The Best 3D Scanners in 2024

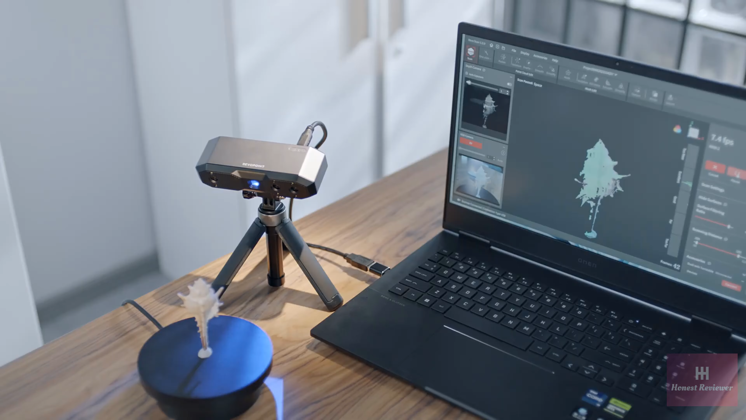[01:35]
Upgraded connectivity makes setup and scanning effortless. It's Wi-Fi 6 connection lowers latency and increases stability for mobile scans.